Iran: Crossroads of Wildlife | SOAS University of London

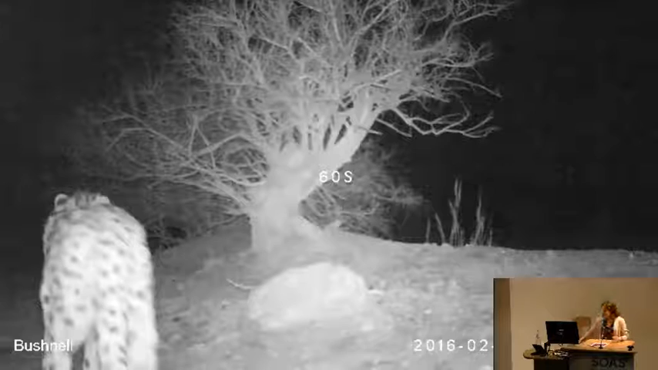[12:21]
I hope it works here. I just would like to ask you to listen to the sounds carefully, because it's really amazing. Oh, there's no sound?
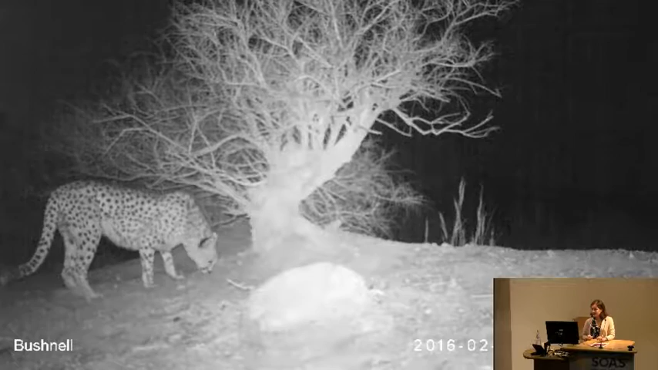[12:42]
I just would like to ask you if, is it possible to, okay, perfect. Yeah. Because, the main thing about the sound is that this video has taken during mating season of Ejri cheetah in Iran.
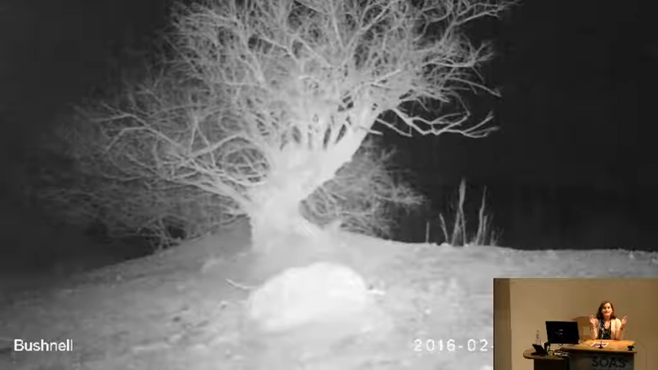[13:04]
And, during this season, male individuals are just roaming in their territory and call in a really loud voice to find female individuals for mating.
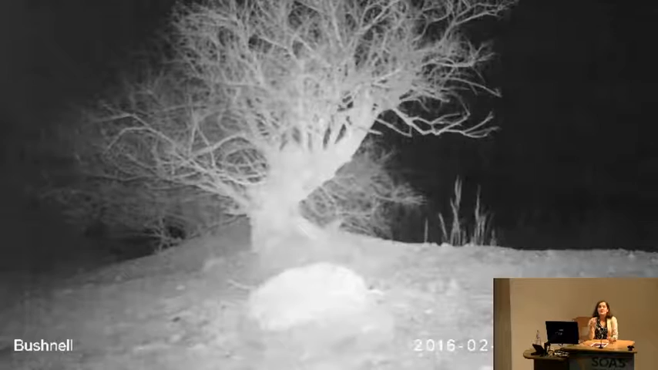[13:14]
So, I think one of the interesting things about this video is just that loud call from this male individual that we call it Kavuz, we named him Kavuz, and you saw in the video that he came to that tree, that's a gas tree, it's a specialist tree in central region, and then he smelled that tree because probably before him there was another Ejri cheetah there.